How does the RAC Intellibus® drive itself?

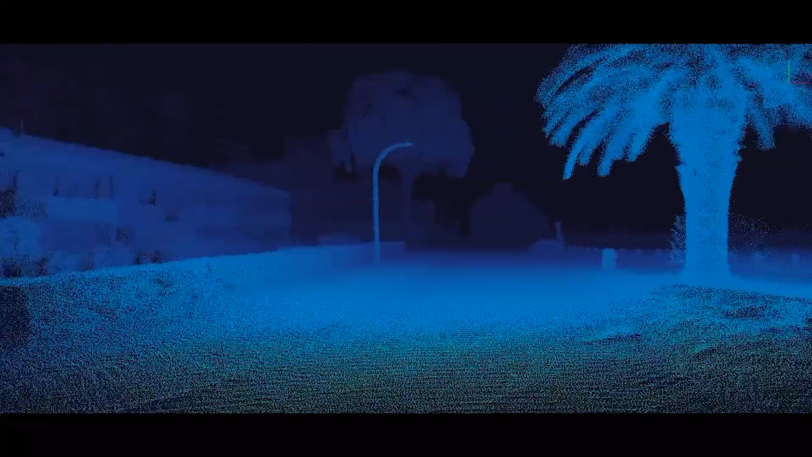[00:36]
These use laser beams to create a 3D map of the surrounding environment which allows the vehicle to localize,
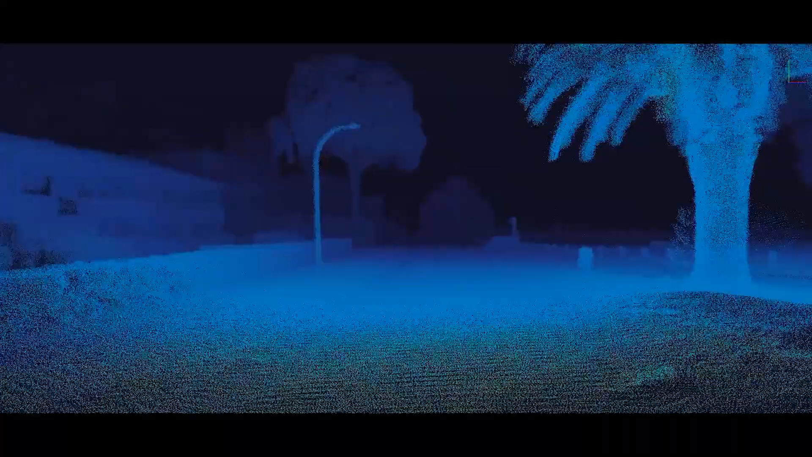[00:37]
that is, to know where it is.